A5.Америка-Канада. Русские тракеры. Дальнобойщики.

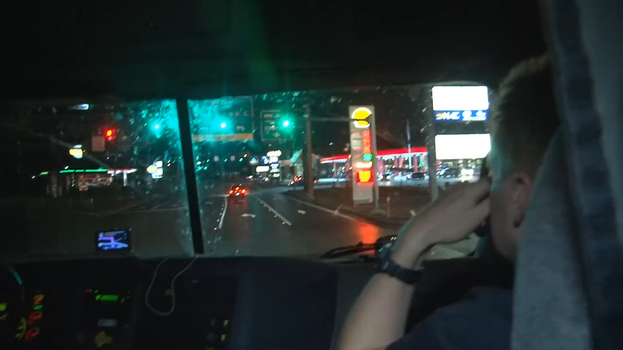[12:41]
Мы остановились буквально на три минуты сбегать куда кому нужно. Это такая арест-эрия, где отдыхают водители, если им нужно остановиться.
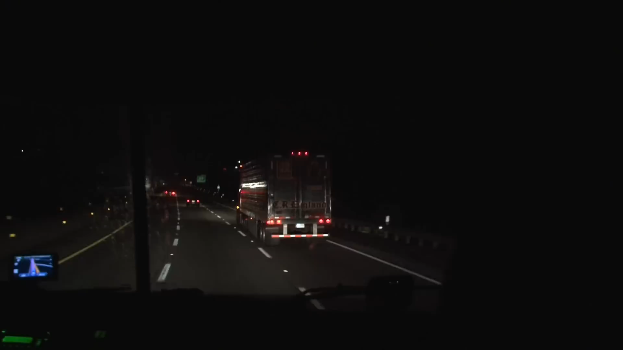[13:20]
Мы ведем переговоры по рации, и как только видим что-то интересное, вызываем нашего оператора, который находится в кабине трака, чтобы он подснял пейзаж. Но событий мало, и движение проходит без приключений, и это хорошо.
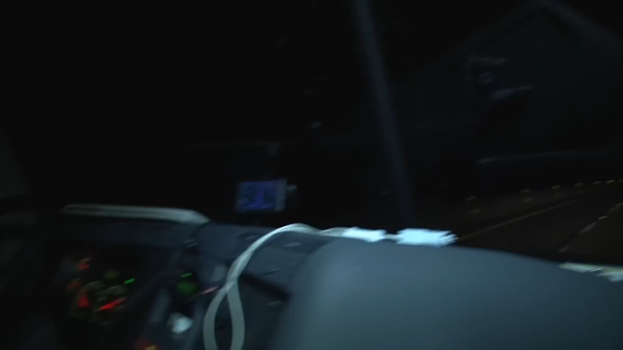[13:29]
Для водителей так спокойнее.
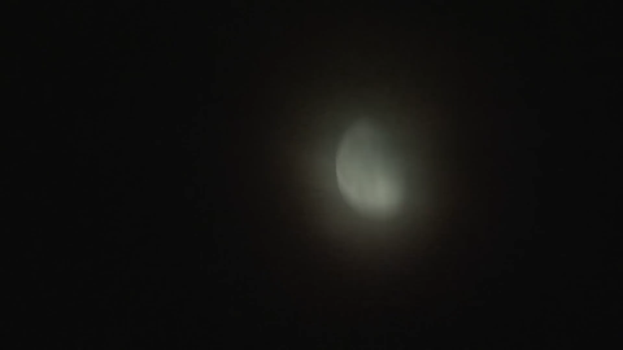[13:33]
Американская луна над полями штата Вирджиния.
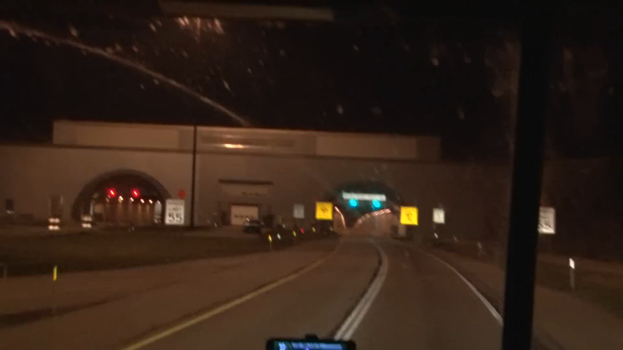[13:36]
General Motors, туннель в горах, предгорье Апалачий. Жаль, проскочили в городок Брэдфорд, где расположена штаб-квартира компании Zippo.